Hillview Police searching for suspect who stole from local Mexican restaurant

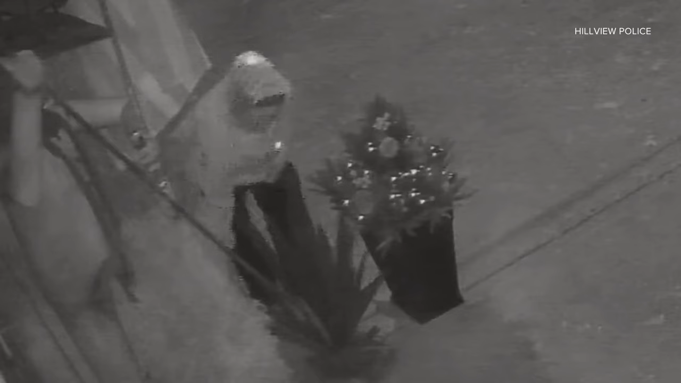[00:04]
Take a look at these photos the department posted to social media. Police say the suspect took decor from outside L McWay Mexican restaurant in Brooks. This happened around 1.30 in the morning on Sunday.
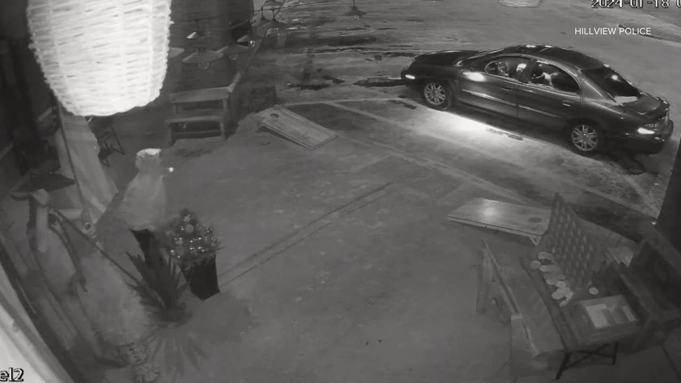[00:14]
If you know anything about the theft, you can contact Hillview Police at the number on your screen.